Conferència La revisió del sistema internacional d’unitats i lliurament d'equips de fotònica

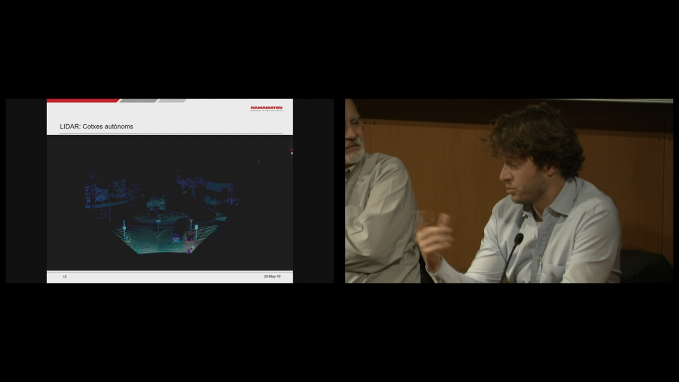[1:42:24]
un núvol de punts i cada un d'aquests punts és un shot del láser que mesurant el temps de vol doncs pot saber la distància de què està